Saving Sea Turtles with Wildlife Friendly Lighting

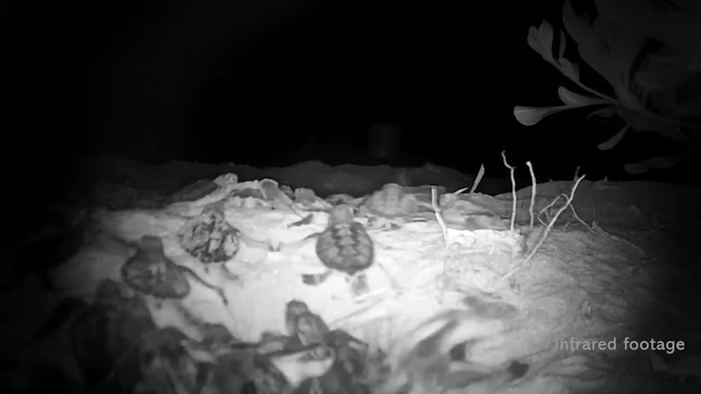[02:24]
hatchlings use the contrast between the relatively brighter ocean, which reflects celestial light, and the darkened silhouette of the dune to make their way to the ocean. Before human development, they had no problem finding the sea. Now, man-made light is disrupting their natural sea-finding abilities,
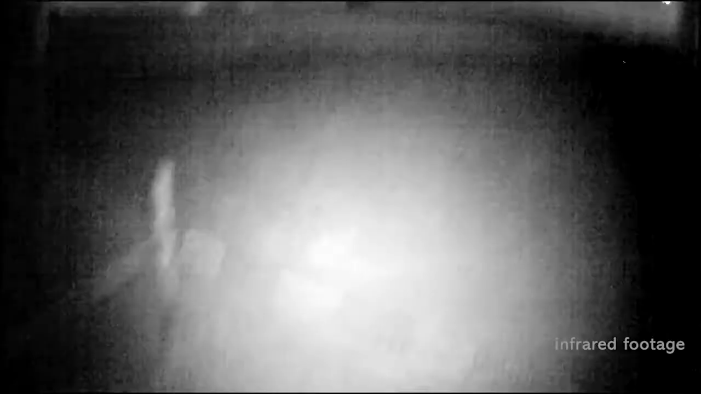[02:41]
disorienting hatchlings and attracting them toward beachfront properties instead.